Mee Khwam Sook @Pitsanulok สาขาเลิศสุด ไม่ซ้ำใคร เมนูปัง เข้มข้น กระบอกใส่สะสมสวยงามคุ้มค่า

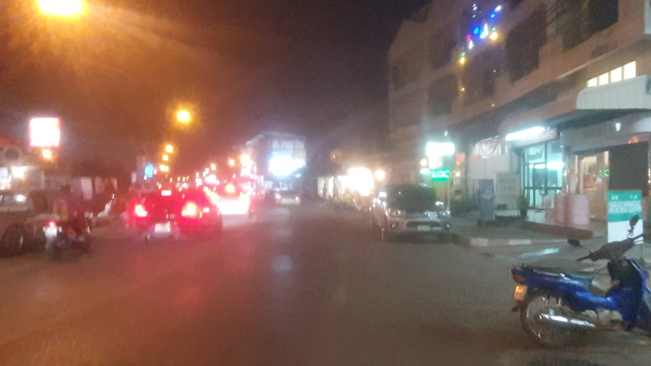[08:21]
นิดหนึ่งก็จะมีทางเข้าเรียวซ้ายไป แก้วสวรแต่ถ้าเดินตรงไป ตรงนี้ ประมาณ 50 เม็ดก็จะเป็นสัพพันเอกาทธสรดมุ่งเดินไปชนหัวรถไฟ เป็นเส้นที่ออกจากรถไฟปับเดินข